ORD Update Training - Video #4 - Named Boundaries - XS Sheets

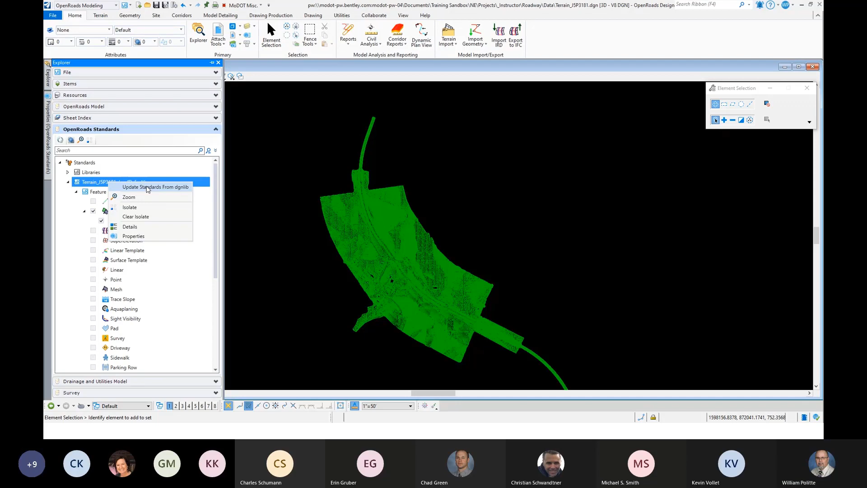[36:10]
And when we push changes and stuff, this is something that you may have to do. You're going to right click over this file. And you're going to do update standards from DGNLib. It takes a second or so. Now when we go out and we select this boundary, we change our properties of it to existing boundary.
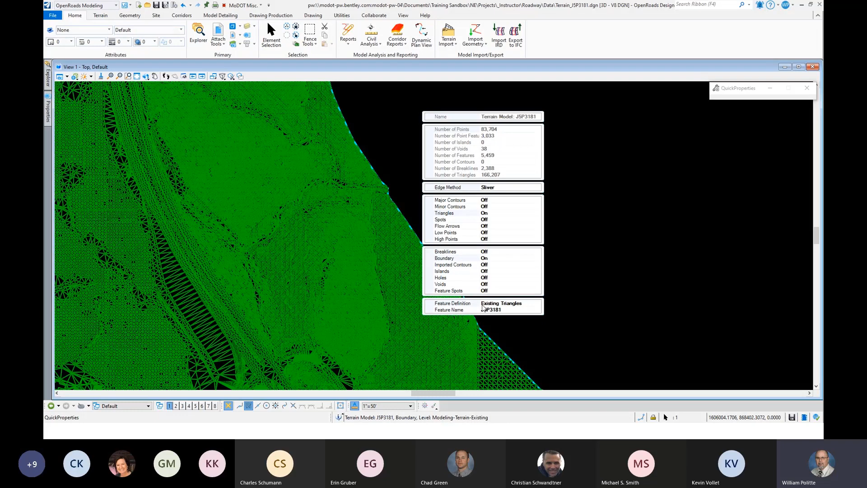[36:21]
It should be green. So now it's correct.
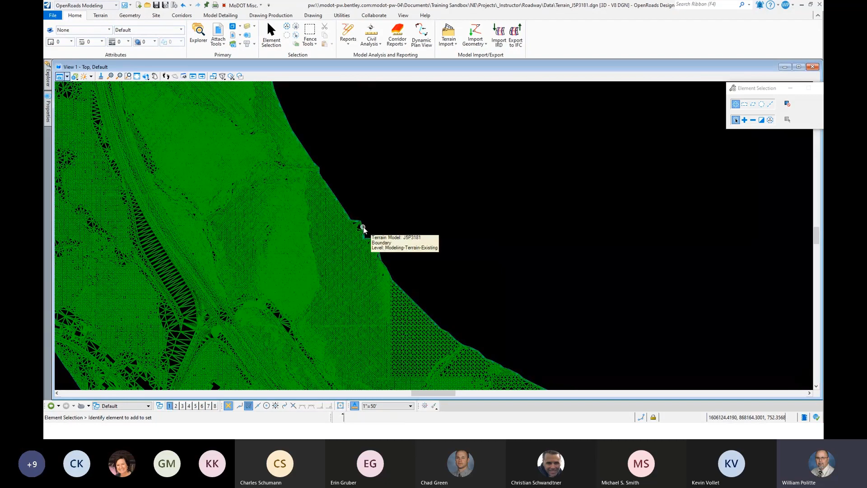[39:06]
I seen that this is green and that tells me I got the brand new feature definition for the existing triangles.
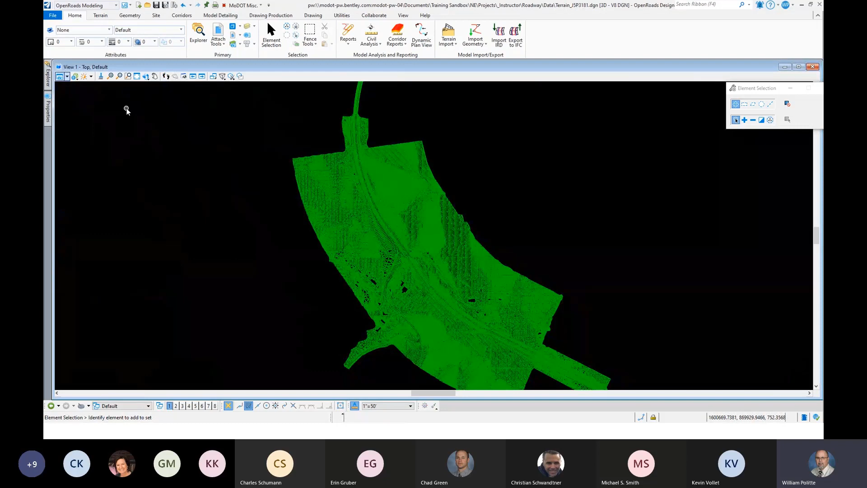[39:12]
But then we got to get rid of the old existing boundary feature definition. So to do that, we go to Explorer. Open up your open road standards. Maybe it wasn't open. Maybe it's something else. Open road standards where you want to go. My bad. I should have said that. And then under standards, you want to go to your file. The one we're in. And then you want to go to feature definitions and open that up. And then we'll open up our terrain.
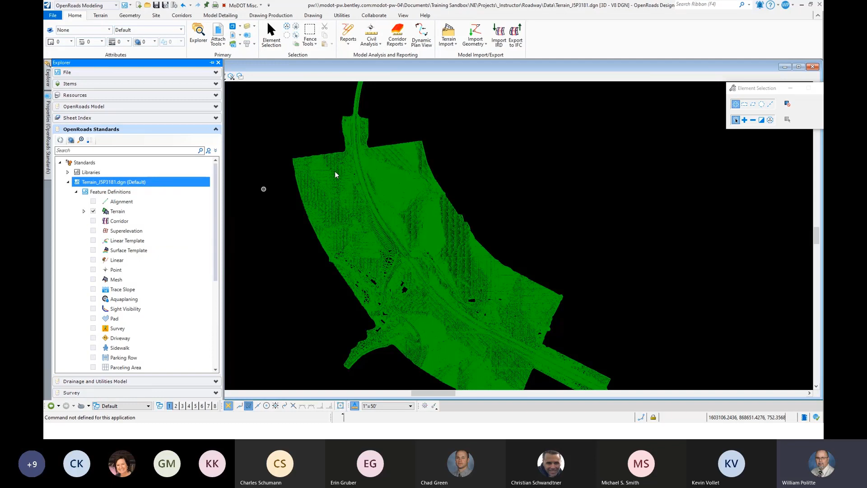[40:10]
Update standards from DGN library. Or lib or whatever you call it. DGN library. So once you've done that, then you come back out and you grab the edge of this and you change that again. From existing triangles to that existing boundary. Click off on a blank area and you should see that it's green now. And that's what we want.